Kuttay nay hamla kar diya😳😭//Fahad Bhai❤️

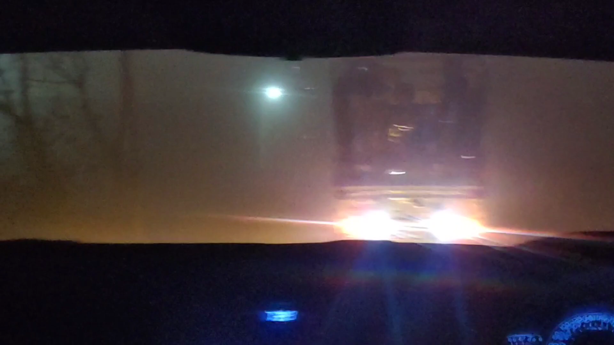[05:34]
ਅਤੇ ਗੱਡੀਆਂ ਬਿਲਕੁਲ ਕੀੜੀ ਦੀ ਸਪੀਡ 'ਤੇ ਵਜਾਉਂਦੀਆਂ ਤਾਂ ਬਿਲਕੁਲ ਤਰੀਕਾ ਵੀ ਹੈ ਜੇ ਜਿੰਨੀ ਕੁ ਧੋਂਦੇ ਨਾ ਸਪੀਡ ਨਾਲ ਤਾਂ ਬਿਲਕੁਲ ਜਾਣਾ ਹੀ ਨਹੀਂ ਨਾ ਚਾਹੀਦਾ ਸਹੀ ਗੱਲ ਹੈ ਇੰਝ ਆਰਾਮ ਆਰਾਮ ਨਾਲ ਜਾਓ